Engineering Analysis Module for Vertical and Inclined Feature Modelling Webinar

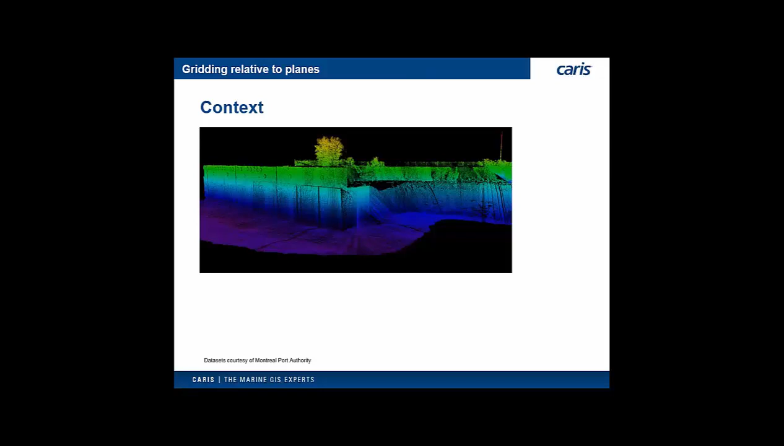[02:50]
The coordinate reference system for traditional raster surfaces has always been horizontal, or parallel to a geodetic datum. That works well for seabeds and other nearly horizontal surfaces, but not so well for sloped or vertical areas, such as the areas around K walls. Key walls.
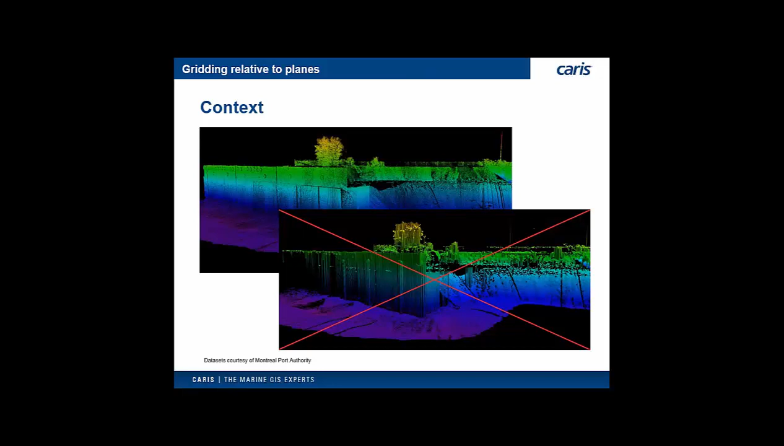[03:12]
What we have done is allowed to specify new coordinate reference systems for raster surfaces that can be used for any planar area. Vertical, inclined, or horizontal. For complicated infrastructure, like key walls in a port, there are many different planes with different angles facing different directions, but these planes are the same year after year. A number of different planes, defined once and used many times for various analysis,
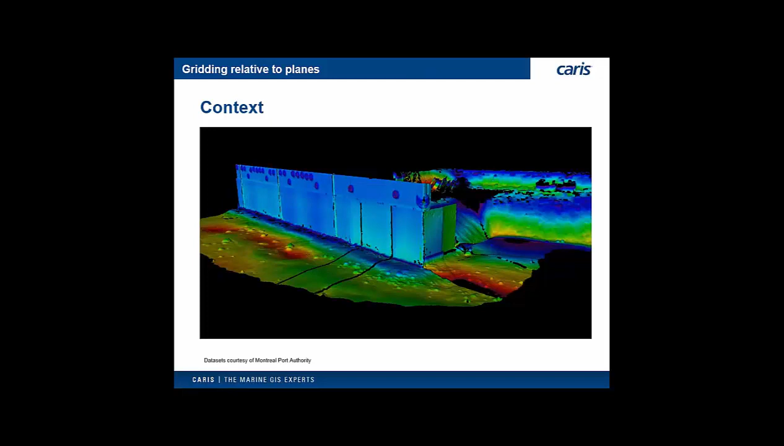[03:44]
is a perfect fit for the reference models that are used in the engineering analysis module. The new functionality is based on using a defined reference model to store the planes that will be used for gridding raster surfaces.
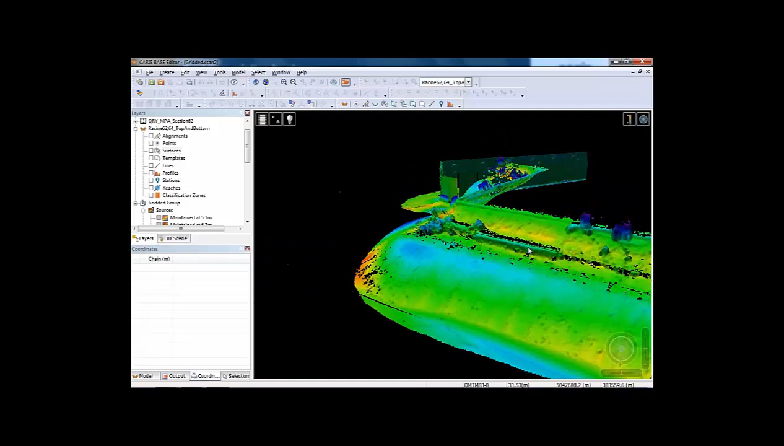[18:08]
One thing that I noted after I created this specific model is this feature, which is to prevent rocks from sliding down the slope. I had never noticed it when looking solely at the point cloud. The raster surface gave me an
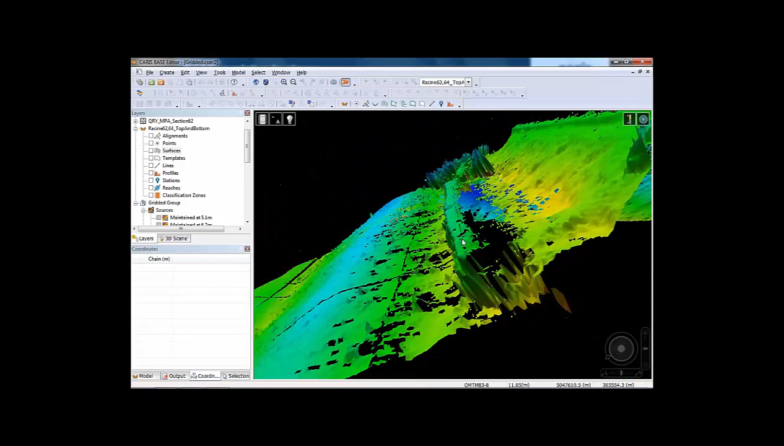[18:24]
easy way to identify and consider this and other features in the data. The visualization fundamentally seems very simple, but very powerful at the same time. Okay, so it seems pretty straightforward to take a point cloud and create a raster surface representation of it. There is some work that goes into generating the model, but once you have the model,